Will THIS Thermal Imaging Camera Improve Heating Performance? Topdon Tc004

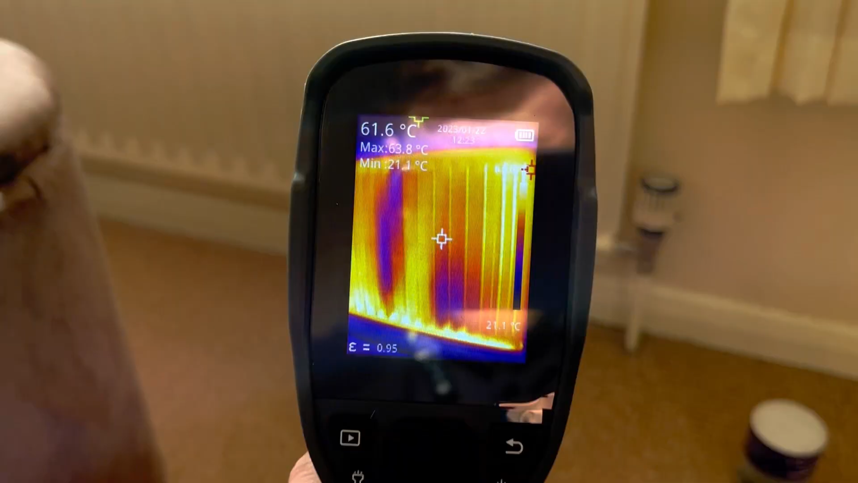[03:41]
On screen: spot 61.6°C, max 63.8°C, min 21.1°C
so it looks like we've got two cold spots on this red we've got one there and one there
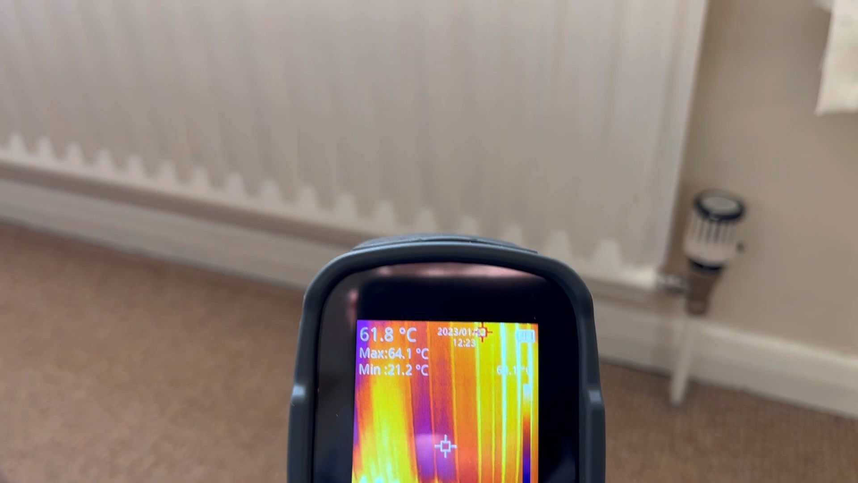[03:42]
On screen: spot 61.8°C, max 64.1°C, min 21.2°C
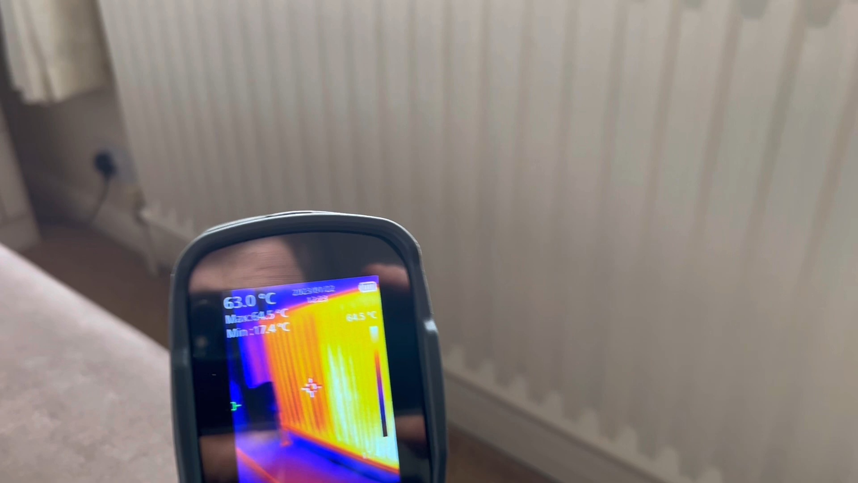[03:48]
On screen: spot 63.0°C
there's any more there's any more i'll move the camera down there uh but yeah it looks like we've got a couple of cold spots at the front no least right yeah so
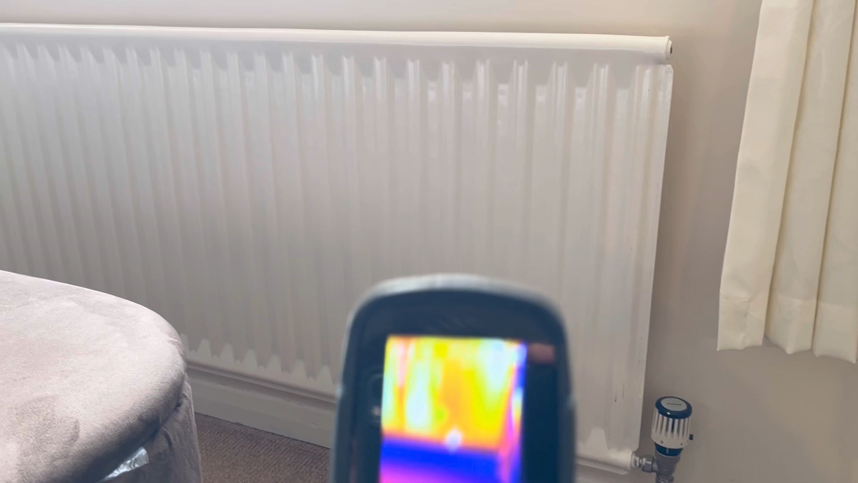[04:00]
there you go so we just use the agitator to identify them two cold spots
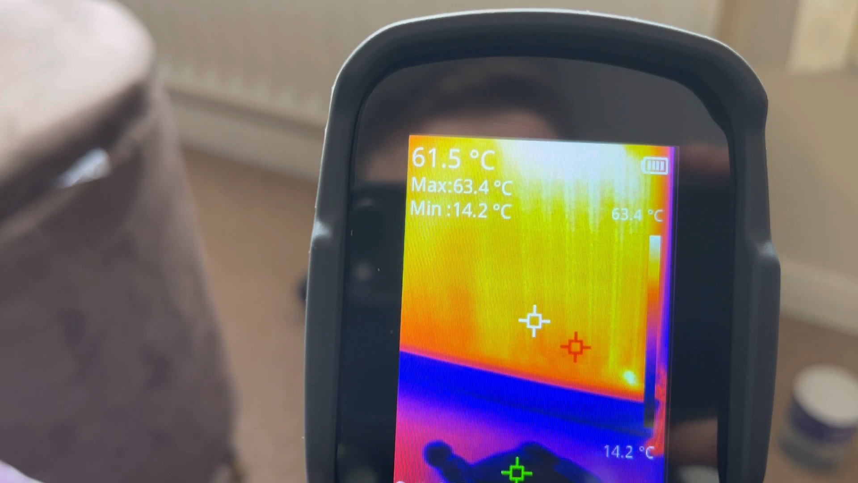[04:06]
On screen: spot 61.5°C, max 63.4°C, min 14.2°C
there we go we've used the thermal engine camera toy 24 two cold spots on that rad
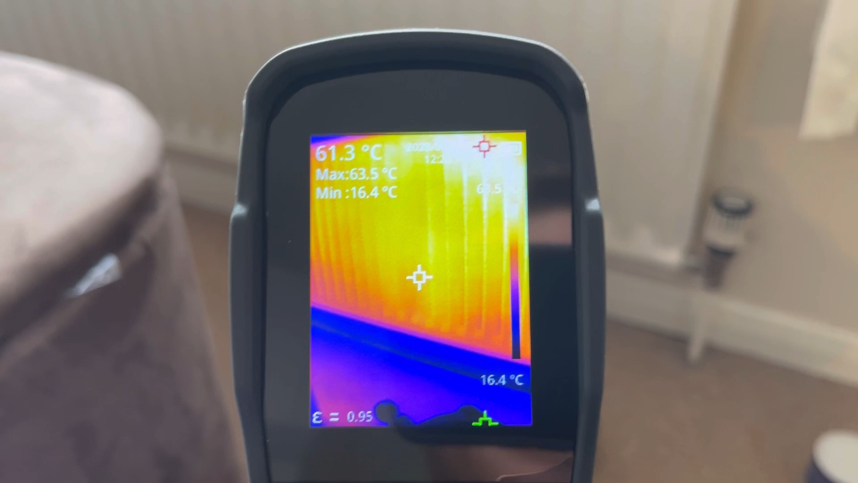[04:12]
On screen: spot 61.3°C, max 63.5°C, min 16.4°C
usually uh agitator you can see there that's cleared that it's heating up a lot better now
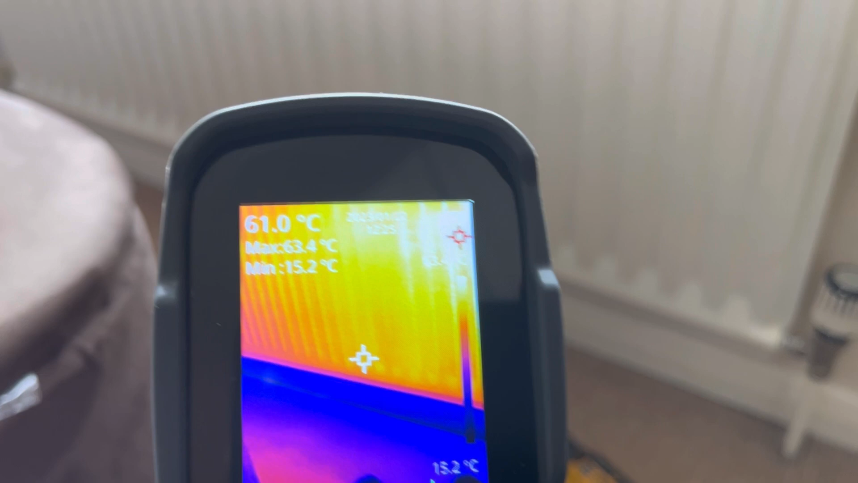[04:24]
On screen: spot 61.0°C, max 63.4°C, min 15.2°C
yeah it's very very handy to find cold spots in reds it's another handy feature
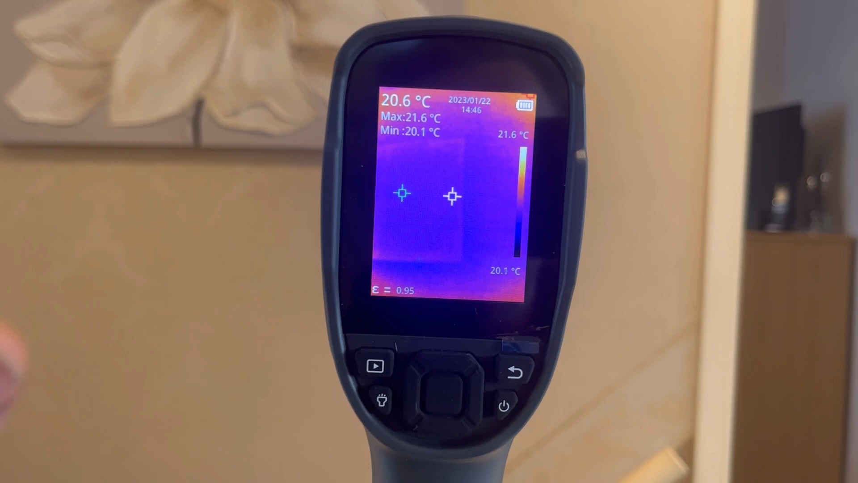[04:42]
On screen: spot 20.6°C, max 21.6°C, min 20.1°C, scale top 21.6°C, scale bottom 20.1°C
put it to record do the work try and get the blockage out and it must keep on the same angle so you've got
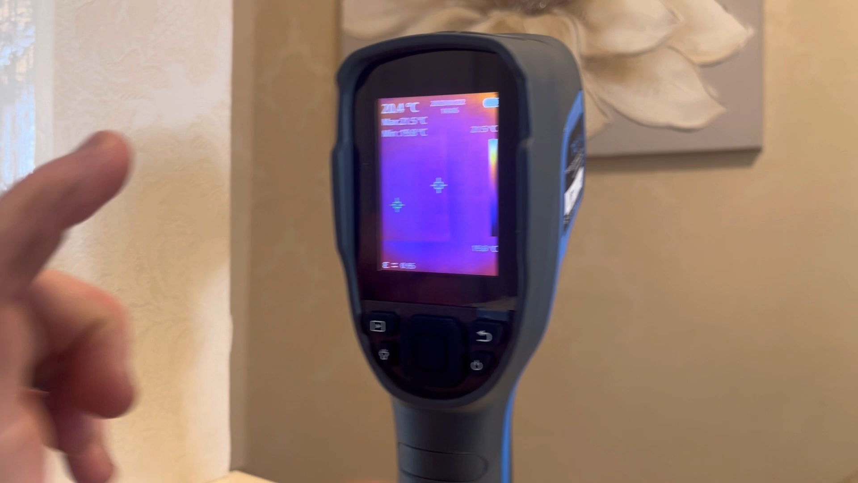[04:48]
the recording so you can show the customer or the client say look this is what it was like before it's what it looks like now yeah
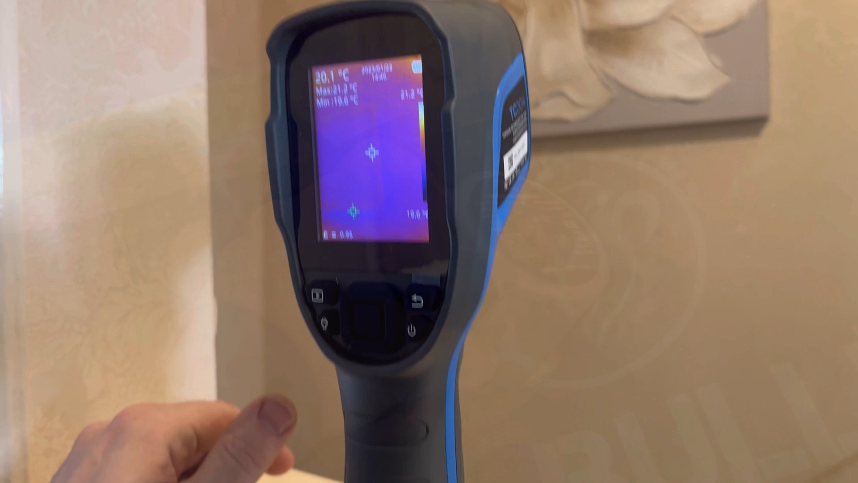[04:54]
On screen: spot 20.1°C
just took the pump out ready for the flush and look at that wow i'd say we have got our
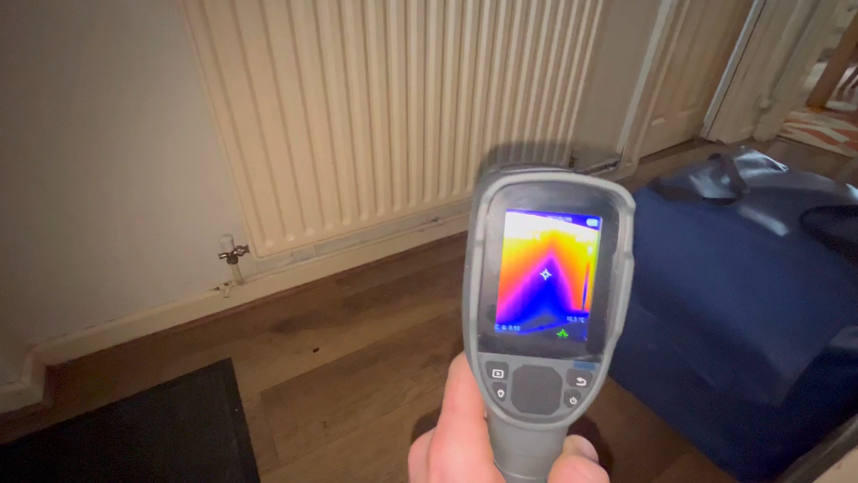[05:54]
can see yep clear arch on that
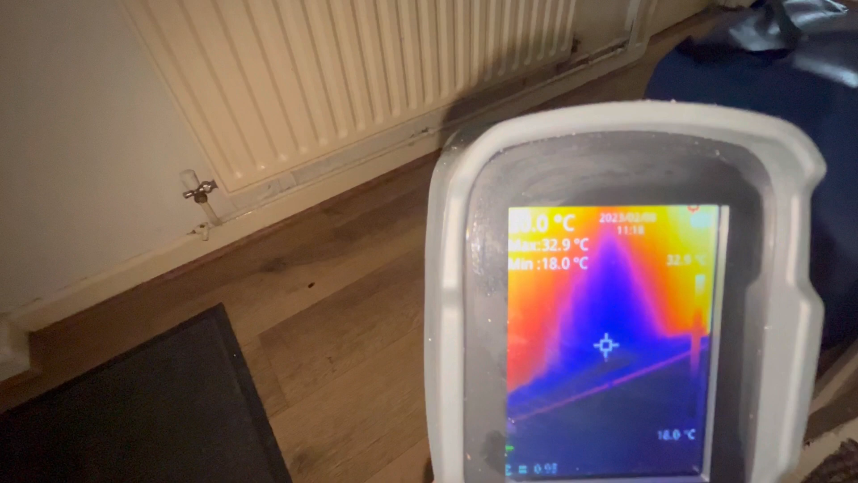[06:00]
On screen: max 32.9°C, min 18.0°C
we've got a very big cold spot in the bottom of there you can see the heat let's go through the
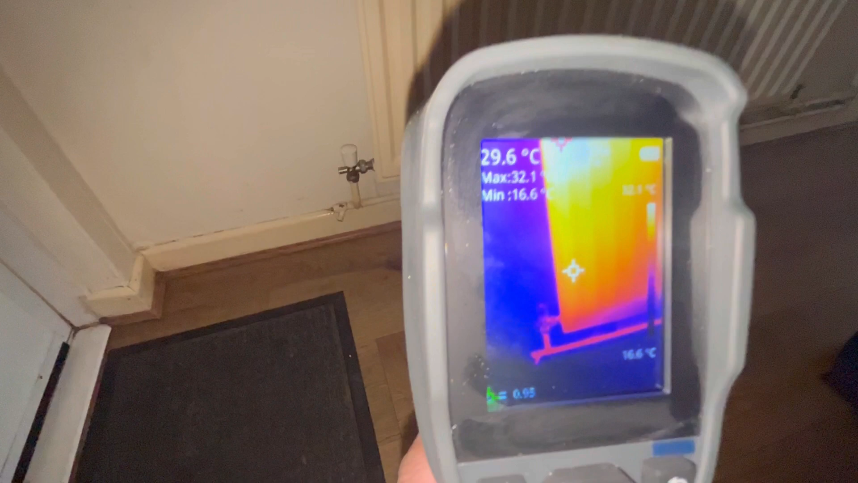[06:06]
On screen: spot 29.6°C
radiator but just not the bottom so it's coming in that side around the top
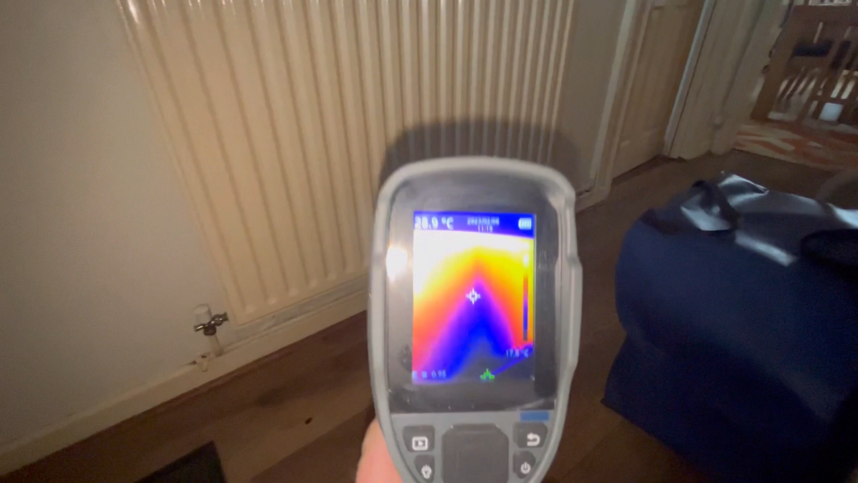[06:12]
and missing out a big spot there yeah that's going to need a lot of agitation
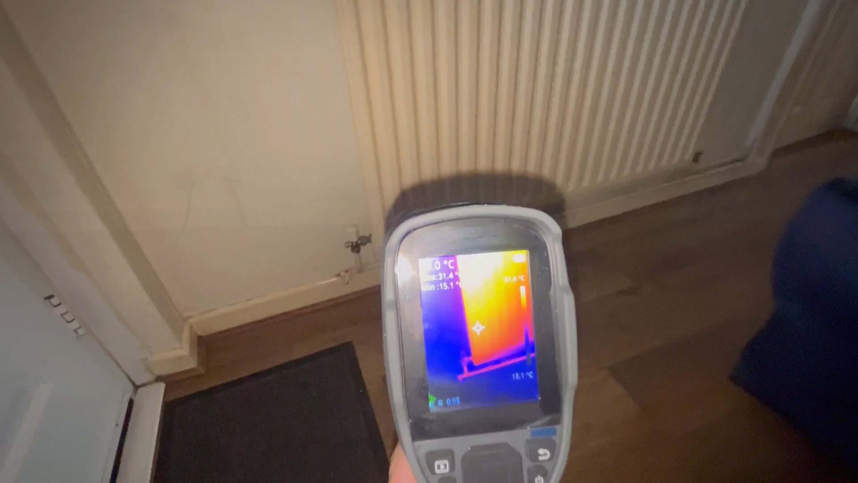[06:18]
On screen: max 31.4°C, min 15.1°C
and if coming to this bedroom you can see on this side the flow coming in and
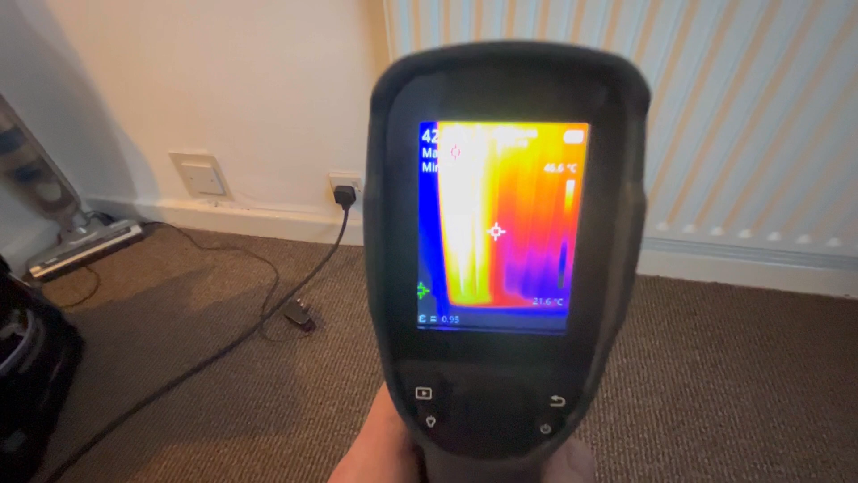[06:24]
up the radiator across the top and back down you can see again
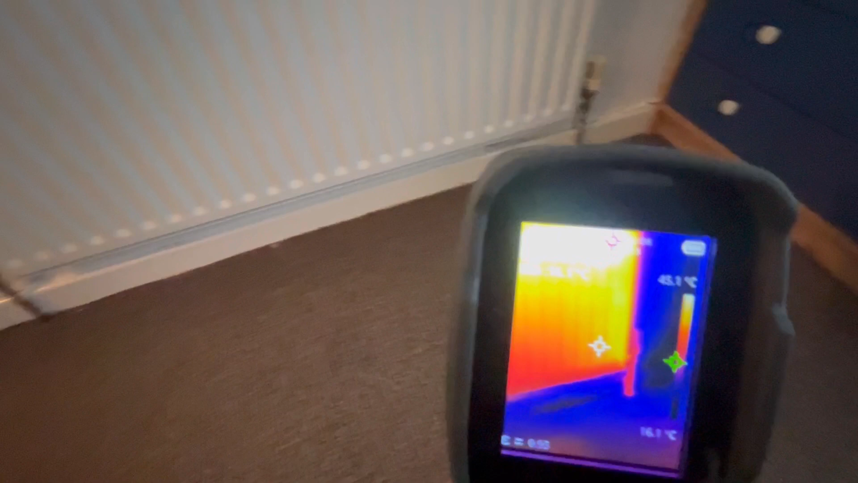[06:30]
On screen: scale bottom 16.1°C
we've got that cold spot right at the bottom yeah
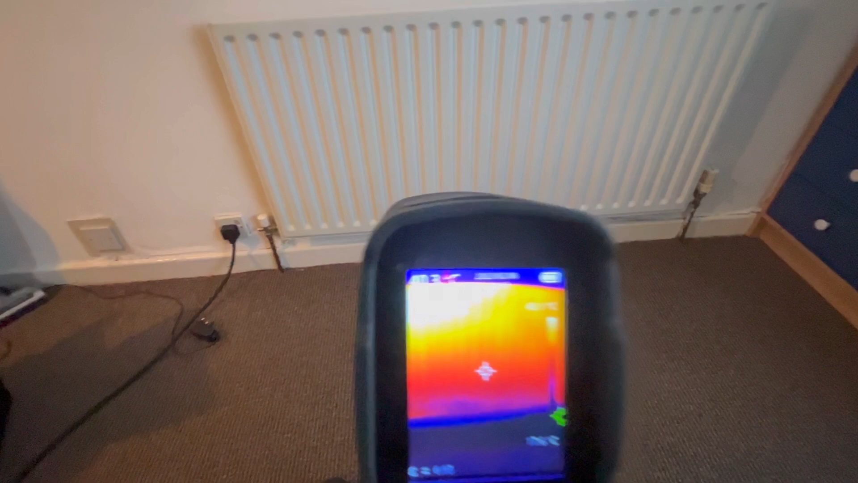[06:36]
this is before adding any cleaner just gain its temperature just to check it out